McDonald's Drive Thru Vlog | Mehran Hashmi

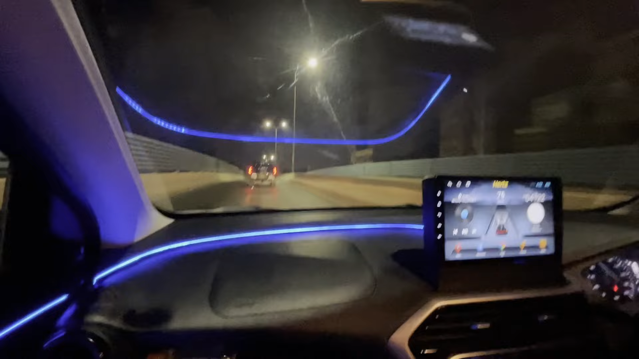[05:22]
खैर बातें करते करते इंशाल्लाह अभी मैकडॉनल्ड पहुँचेंगे और वीगो को हटा दिया यार। हाँ है, आ गए ड्राइव थ्रू के पास हम लोग पहुँच गए और इस टाइम पे
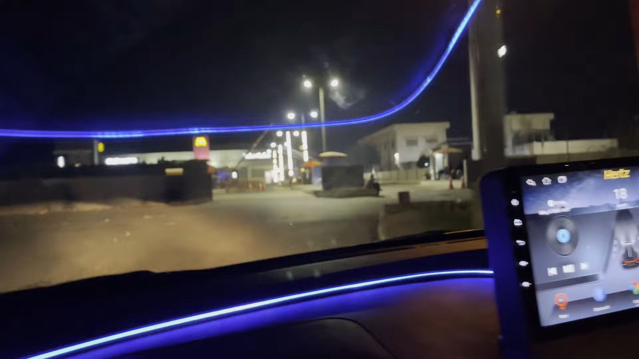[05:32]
ड्राइव थ्रू ही अवेलेबल होगा, बैठने की जगह नहीं होगी। ये रहा, ये हमारा मैकडॉनल्ड।